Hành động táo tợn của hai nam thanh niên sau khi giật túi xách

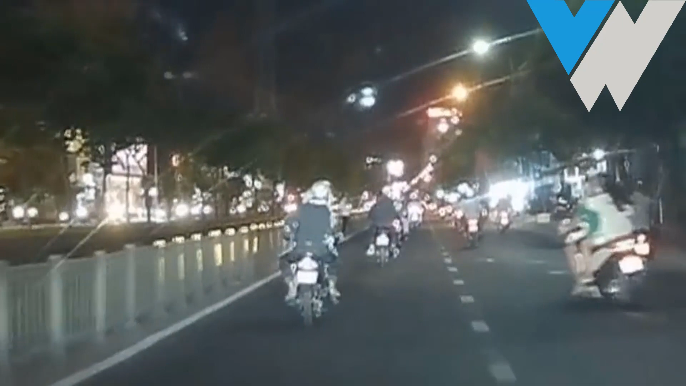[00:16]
Khi đến đường Kinh Dương Vương, phường 13, quận 6 thì bất ngờ từ phía sau.
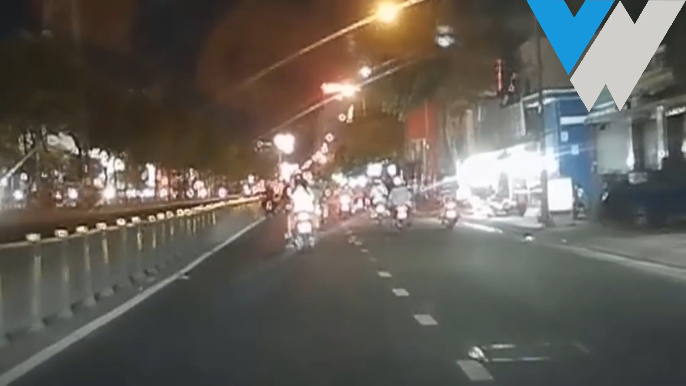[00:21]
Hai thanh niên chạy xe máy áp sát rồi giật túi sách trên người bạn gái anh Tê.
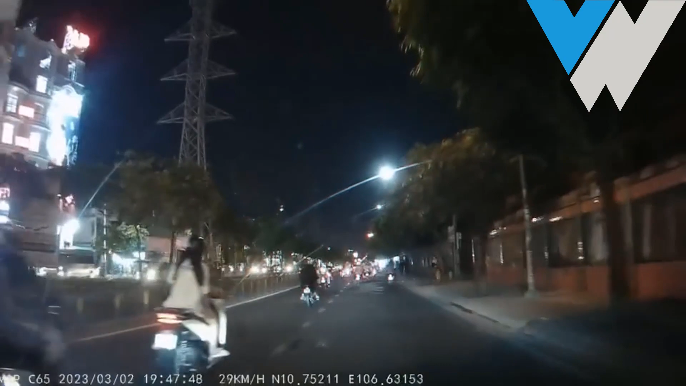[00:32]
Anh Tê cho biết sau khi giật được túi sách, hai thanh niên đi xe máy khác được cho là đồng bọn của kẻ cướp cũng vọt lên uy hiếp rồi cho xe vào đường nhánh tẩu thoát. Thời điểm xảy ra vụ việc, trong túi sách có một điện thoại và hai bóp đựng tiền.
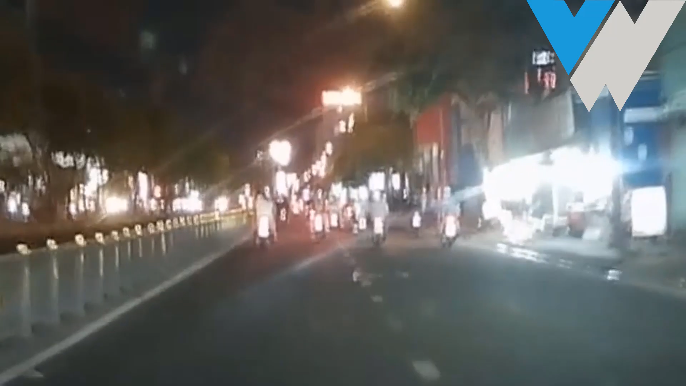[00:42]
Hiện nạn nhân chưa trình báo công an.